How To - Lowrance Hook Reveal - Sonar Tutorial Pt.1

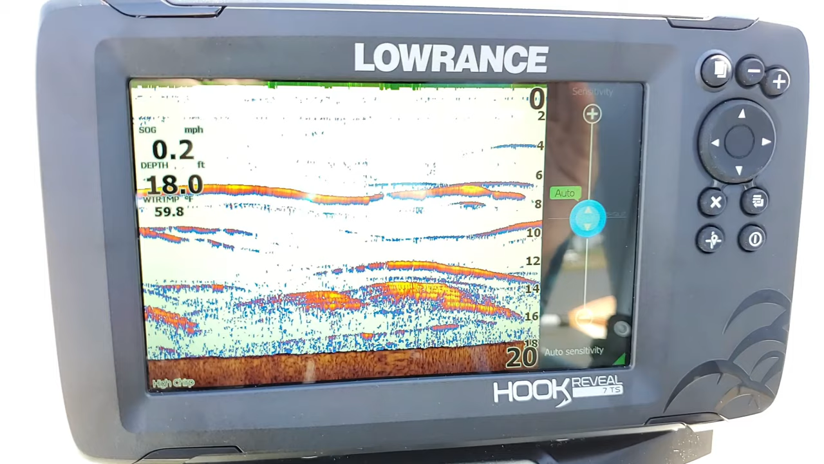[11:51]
On screen: depth 18.0 ft, water 59.8°F, speed 0.2 mph
Now, this unit is going to default to where you are going to be on our auto sensitivity. Now, in most situations, I'm going to recommend that you leave it on auto. Now, because you can go through and kind of micro adjust it. But, like in most cases, you want to leave it on auto because as the conditions of the water change, the unit is going to automatically adjust your sensitivity for it. It kind of has this algorithm in it so that if the water becomes clear or more murky or has more sediment built up in it, it's going to automatically adjust the sensitivity for you to give you the clear screen that it feels that it is possible for it.
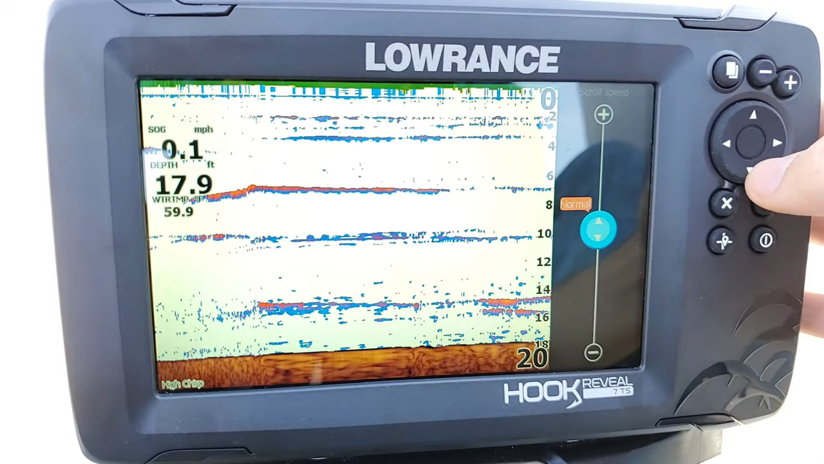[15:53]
On screen: depth 17.9 ft, speed 0.1 mph
Now, I generally run mine on normal. Sometimes, I do like mine running on times two. But, it does kind of skimp out the imaging on a little bit. Kind of thins it out a bit. So, a lot of time normal is probably where you're going to want to be at. But, you know, if you're driving real fast down the lake, sometimes increasing that ping speed or the scroll speed will kind of help the screen keep up with itself. And what it's picking up down below the boat as you're moving at a higher rate of speed. So, let's go ahead. Let's go back. And now, the next one is going to be our noise rejection. Noise rejection is, it can be used for a couple different things. Now, generally, you're probably going to want to run this on low.
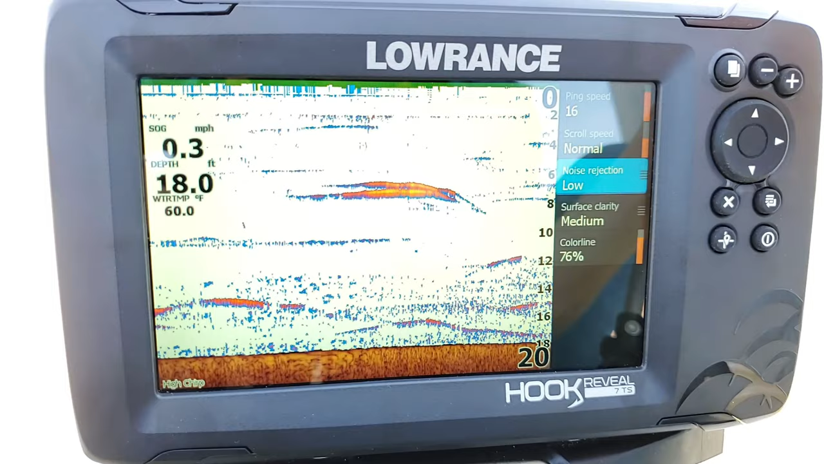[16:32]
On screen: depth 18.0 ft, water 60.0°F, speed 0.3 mph
But, what it is, it's a filter for removing just kind of clutter and noise off of your screen. Let's say if you're just using the one unit, most likely off or low is going to be where you're at. But, if you have multiple displays on your boat, a lot of times the units can kind of pick up each other's sonar signals, which is considered crosstalk, and it will create interference on your screen. So, you can go through and you can increase this value right here. And it will help filter out that extra noise. The same also applies to like your motor or if there are other boats running around in the water.
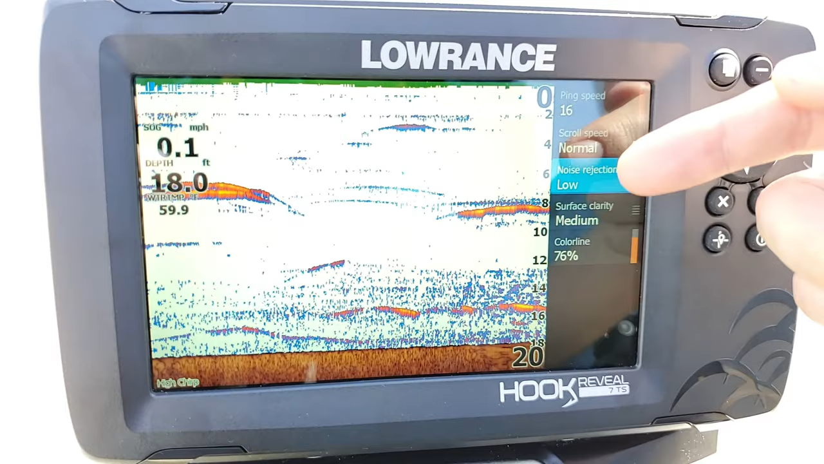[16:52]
On screen: depth 18.0 ft, speed 0.1 mph
Sometimes those will create, either it will be static or you'll get these like black lines on the screen. That will show up. And so, you can just go in, we select it, and then you can go in and you can increase it to wherever you want.
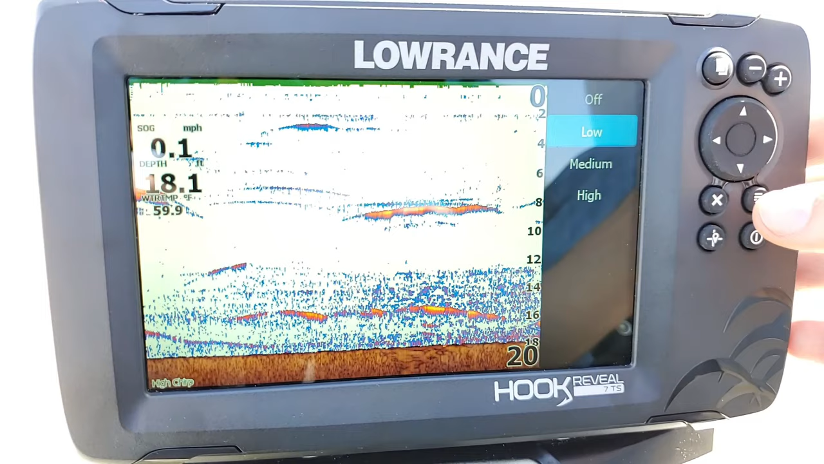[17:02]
On screen: depth 18.1 ft, water 59.9°F, speed 0.1 mph
Now, you might be thinking, well, why don't I just go ahead and turn it on high and never worry about it. Well, because like I said, it's a filter. If you set these values too high, it will actually filter out other things in the water that you may want to see, like fish or just bait fish or, you know, maybe structure down at the bottom. So, I don't recommend going too high if you don't have to.